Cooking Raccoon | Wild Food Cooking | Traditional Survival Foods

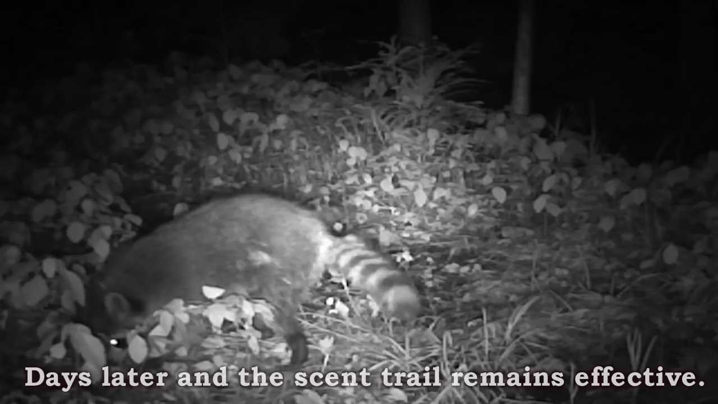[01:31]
There's a little spring-fed creek, and up to the edge of the trap, just in case something's traveling through the water, the raccoon will smell it, or if it crosses the path. Yep.
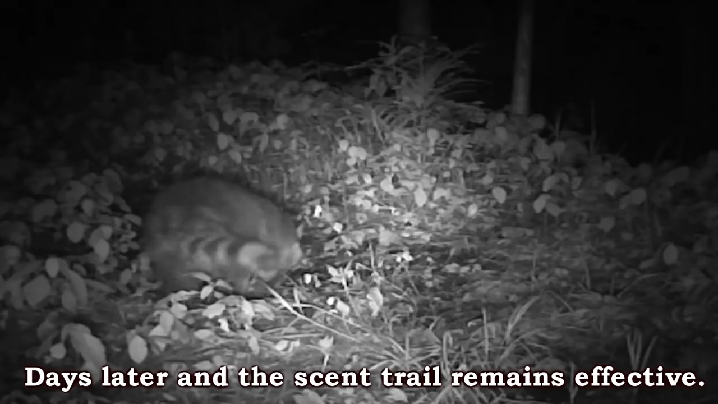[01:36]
And we've got the trail camera set up over here, so hopefully we catch any of the action. If we do catch something, we're going to use that as rights to use the raccoon.